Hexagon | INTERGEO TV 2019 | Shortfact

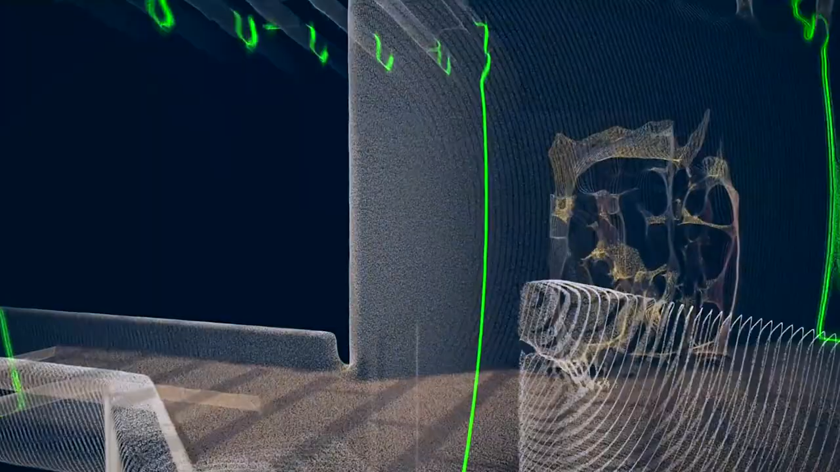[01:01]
The Leica BLK2GO enables you to capture space in 3D as you walk and makes that process extremely efficient. Hexagon, empowering an autonomous future.